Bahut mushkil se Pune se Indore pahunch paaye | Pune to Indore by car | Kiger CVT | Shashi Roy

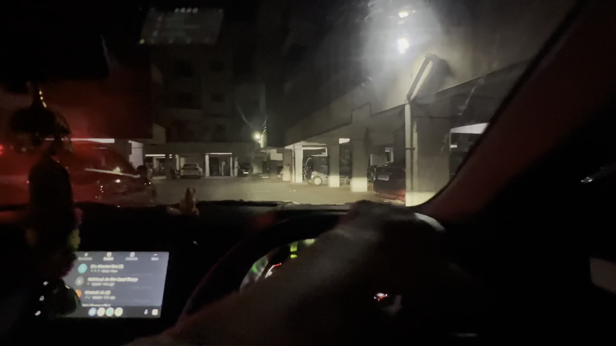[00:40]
हाँ, ये मेरे फ्रेंड से भाई की कार नेक्सॉन और ये अपना काइगर,